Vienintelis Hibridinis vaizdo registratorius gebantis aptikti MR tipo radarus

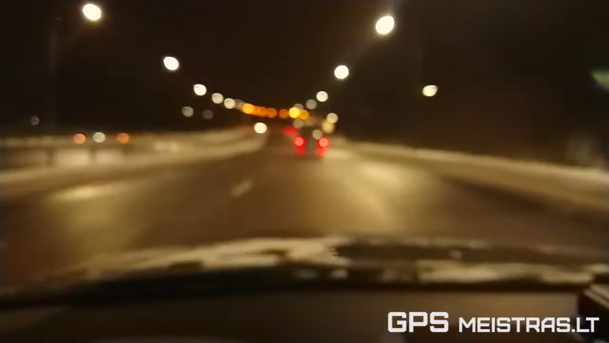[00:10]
drąsiai galima sakyti, kad tai yra vienintelis vaizdo registratorius, kuris geba aptikti šiuos naujus Kauno multiradarus. Jie veikiantys Kaune kol kas yra du, tai vienas yra Aleksote kylant į kalną, kitas yra Karaliaus Mindaugo prospekte ties buvusiu Statoilu degaline.